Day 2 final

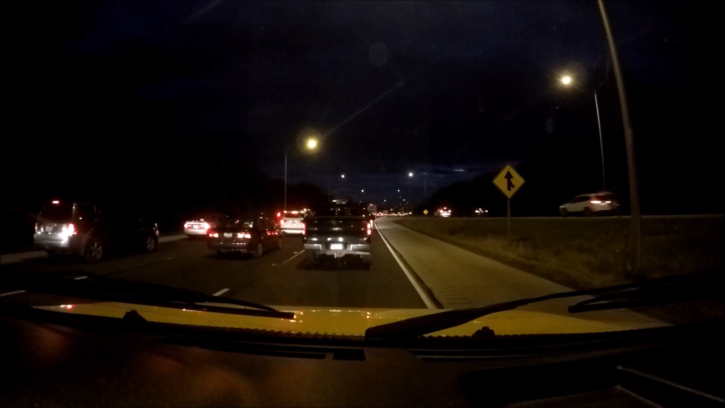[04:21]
We've hit, and it's just outside of where we stopped for dinner. I'm not exactly sure the closest town, but we just entered the very bottom portion of Illinois on the way to Iowa, so I think that this is a relatively common slowdown point because it did show up on our map as a potential stall, so let's hope that this is the last of it.
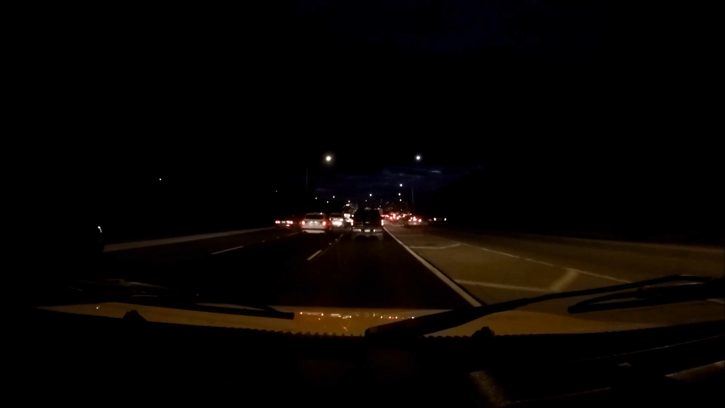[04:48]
So this is about 20 minutes after the last traffic jam.
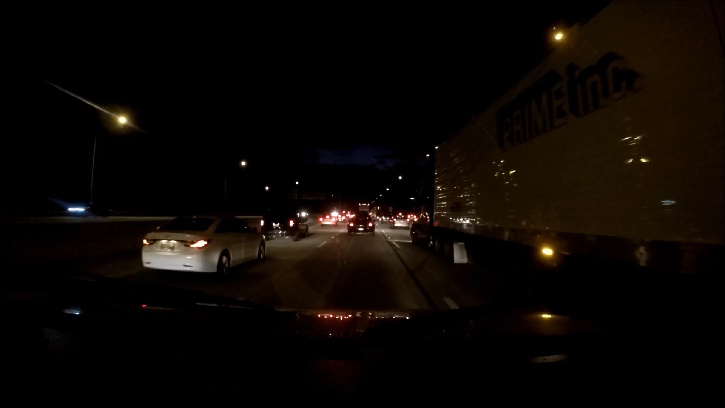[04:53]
So much for no more traffic. Zuzu is upset too. We're pulling into Quad City,
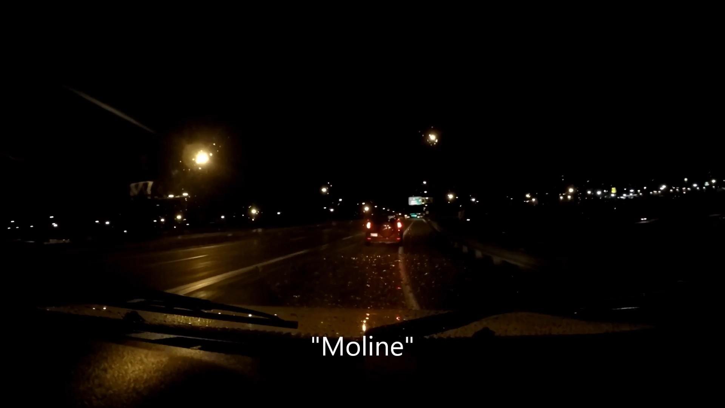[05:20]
which I believe is in Illinois, where we're going to be spending our first, second night on the road. Zuzu was being very quiet until I started to talk,
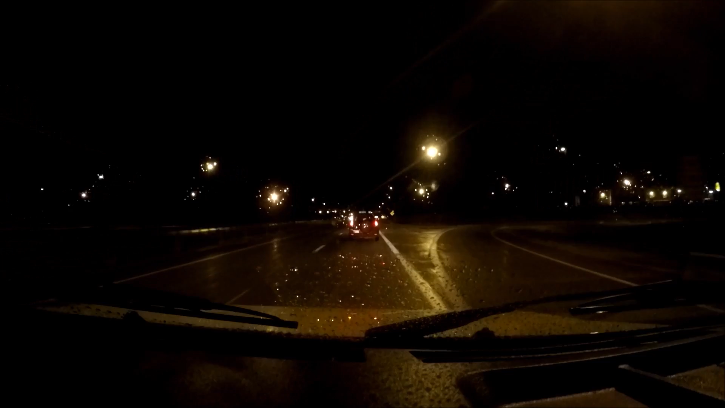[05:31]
but we shall be at our hotel, apparently. It's been a long day, but still not too bad. The rain was not great, but we had done with it as we needed to.